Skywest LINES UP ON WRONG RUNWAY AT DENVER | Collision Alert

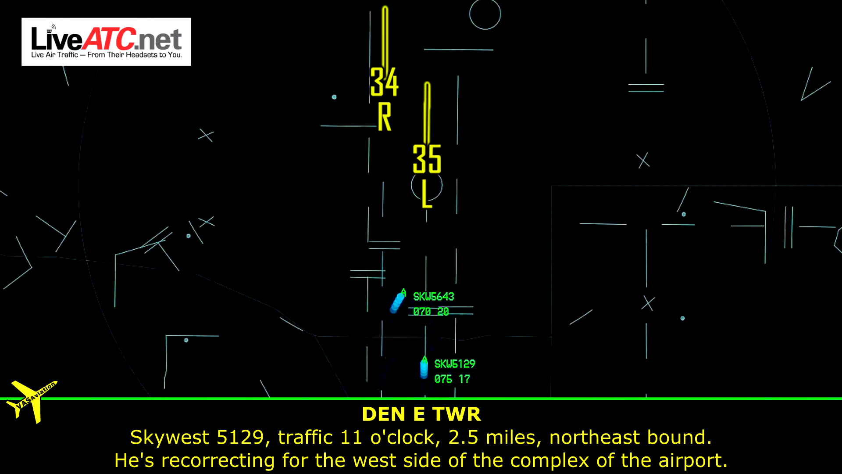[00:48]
North-eastbound, he's recorrecting for the west side of the complex of the airport.
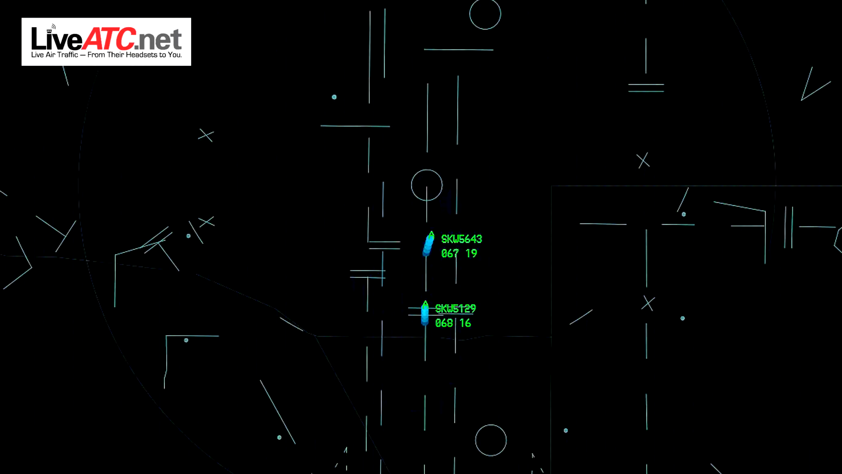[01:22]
Here she's making that strong left turn to the left of the airport. Now, scouts 5129. Scouts 5129. There she is. There sheells. There she is. There she is.